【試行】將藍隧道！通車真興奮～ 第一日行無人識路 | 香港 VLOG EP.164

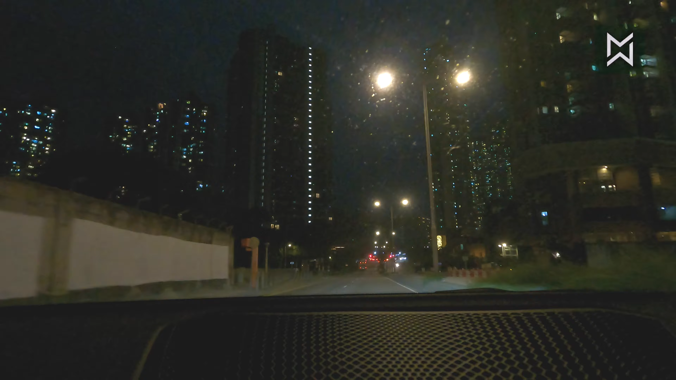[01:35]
就應該是上一條的隧南隧道我想是這裏沒有路牌去到教大家的我
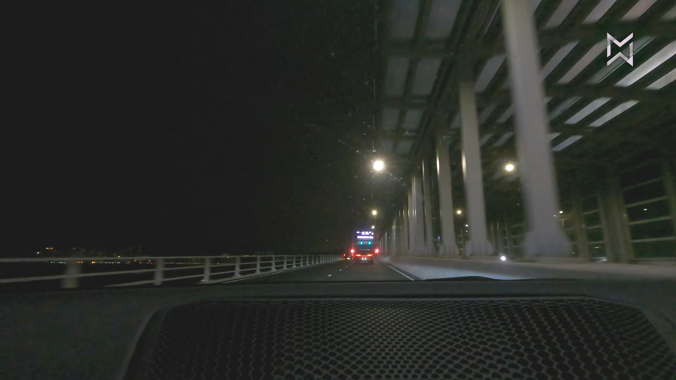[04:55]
我們兩個都不知道自己去哪裏我們兩個都不知道自己去哪裏我們只是說好了是契德那個兒童醫院那裏等那我們說好了兒童醫院等之後就各走各路好 因為大家都不知道怎樣走而我現在在拍片電話在拍攝就是沒有能力去到談電話啊 現在剛剛剛剛走得我認得這條橋這個位就是
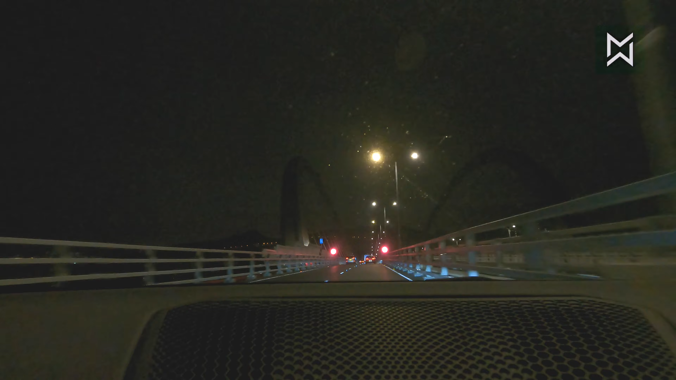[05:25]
這個好像羽毛那樣的位不是羽毛就是這樣擦開那個位我第一次走那個
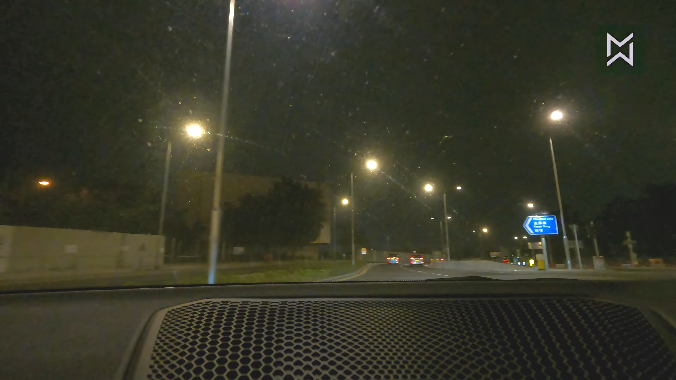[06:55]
我想這裡有很多很多人都是不懂路因為我看到剛才的迴旋處每個人都是